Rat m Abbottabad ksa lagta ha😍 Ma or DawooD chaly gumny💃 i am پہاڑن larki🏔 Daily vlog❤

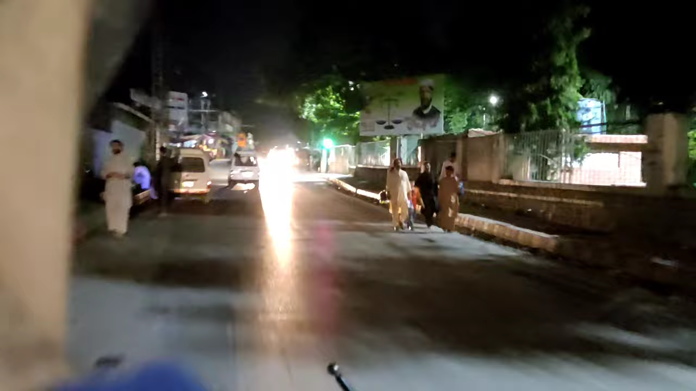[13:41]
पर फिर भी मुझे डर लगता है कि फोन है मेरे पास वो खींच पूछी ना ले। ये अब ये हाँ ये वाला बाजार होता है, यहाँ पे फ्रूट वगैरह बहुत लगता है
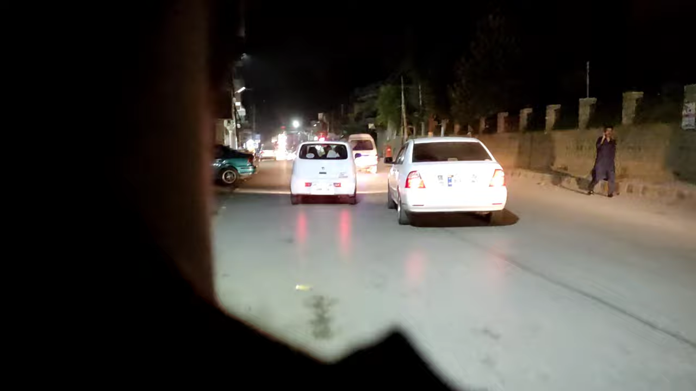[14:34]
बहुत बड़ा बाजार है, पर इसमें सारा कुछ बंद है आज।
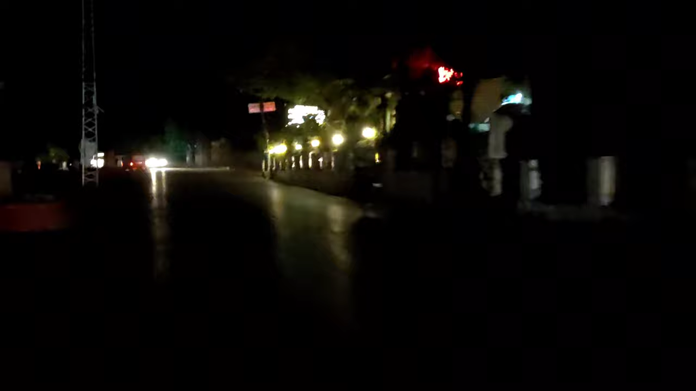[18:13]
पहले एक ही बोर्ड लगा था, पे 100-100 रुपीस ना भरता था, अब तो 1400-1500 की कढ़ाई हो गई है खाली। और ये चर्च है,
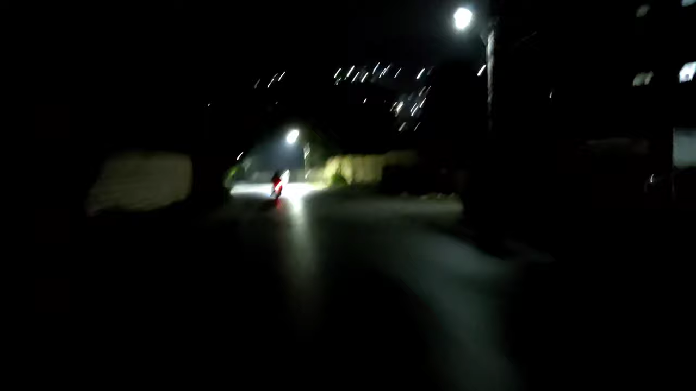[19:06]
हाँ ये कॉलेज रोड से क्योंकि इधर मेन कॉलेज है, इसकी बैक साइड में ही बहुत ज़्यादा डिग्री होता है, और ये अपना मतलब बड़ा कॉलेज है, गवर्नमेंट कॉलेज है, और ये जहाँ क्योंकि हम दोनों